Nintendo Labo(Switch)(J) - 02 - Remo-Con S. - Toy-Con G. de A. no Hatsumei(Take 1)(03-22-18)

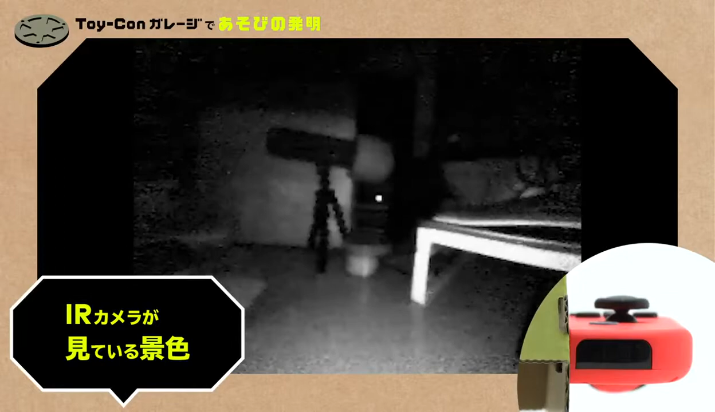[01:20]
IRカメラが見ているのはこんな白黒の映像ここに怪獣のIRマーカーが映ったら怪獣のジョイコンを振動させる濃度はこんな感じ映ったマーカーは濃度の中にも表示されるんだ